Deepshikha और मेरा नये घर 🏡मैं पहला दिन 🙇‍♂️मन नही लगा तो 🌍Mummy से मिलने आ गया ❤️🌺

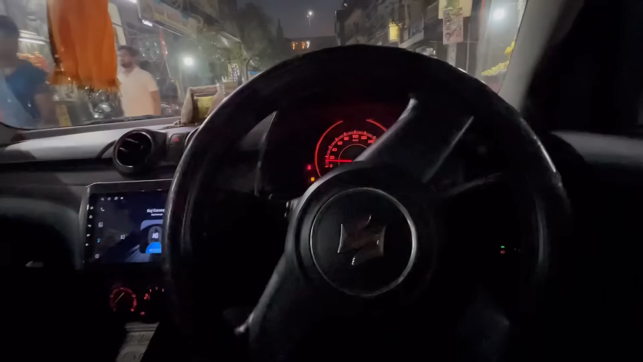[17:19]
कि खोलिए केशफ गेट तो जी भाई हमारे आगे तो आप यही मोहन भी लेगा देखो जाम का तो
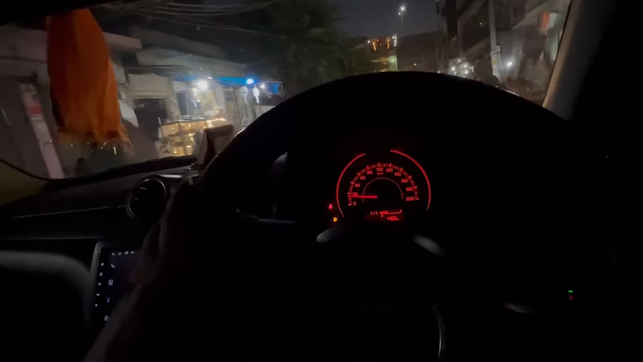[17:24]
मुझे घर दे लिखड़े हो चुके आदे घंटे लेकि देखो जाम क्योंकि पर्सों जनमास्ट में है ना देखो भी सही जाम होत रहा है चलो आप जल्दी से घर पहुचते पिर घर चलके बिलते हैं
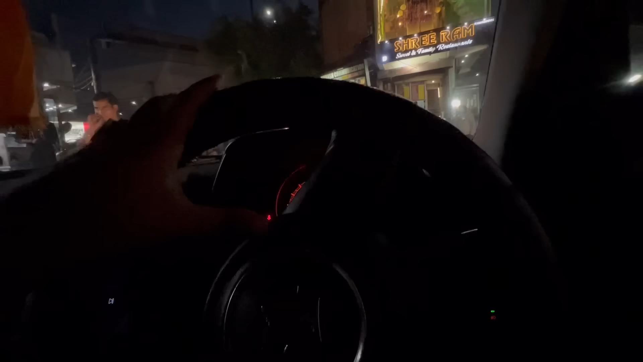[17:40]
पूरे में जाम है आगे तक
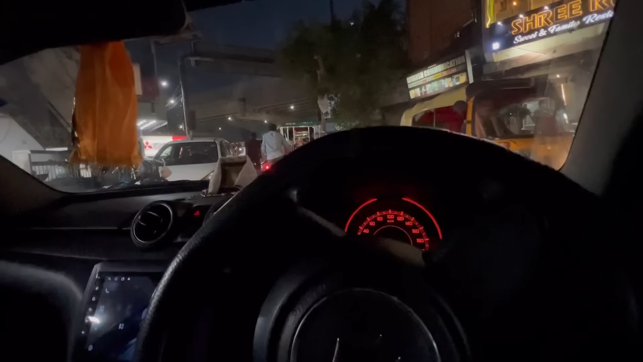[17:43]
चलो चलते हैं